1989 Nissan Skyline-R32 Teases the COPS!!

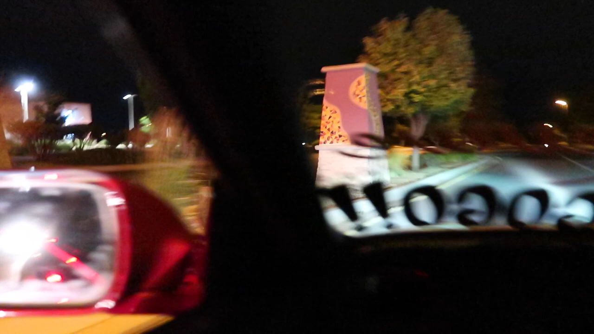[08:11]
He flashed you. Did he? Yep.
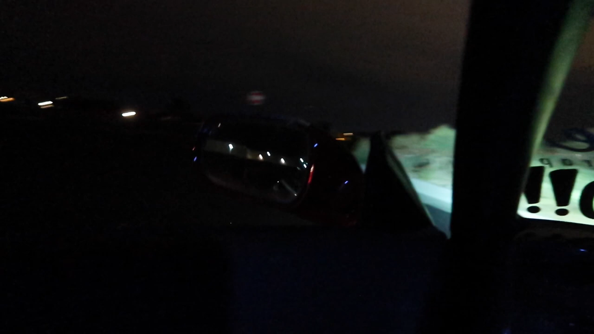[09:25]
Rear. Too bad it's too dark. That would've been sick.